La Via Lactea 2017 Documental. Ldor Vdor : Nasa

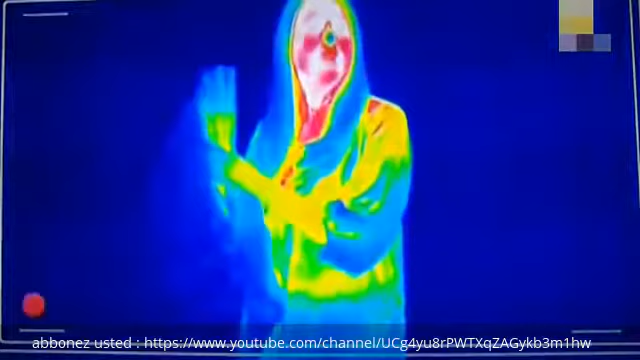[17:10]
Con la cámara infrarroja ven el calor que desprende mi cuerpo por eso mi cara que está caliente aparece roja y blanca pero mi pelo que está frío se muestra en azul.
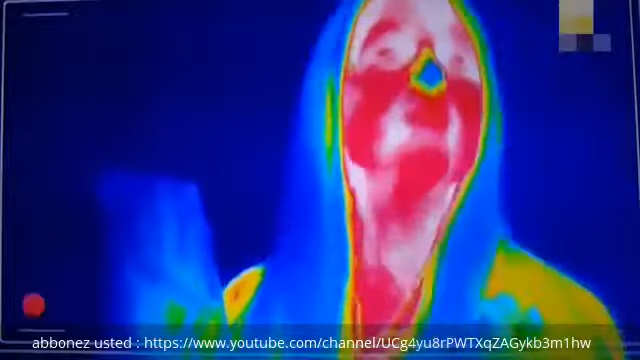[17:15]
Así que con la cámara infrarroja deberíamos poder ver cuántos dedos tengo extendidos aunque no podamos ver a través de esta bolsa.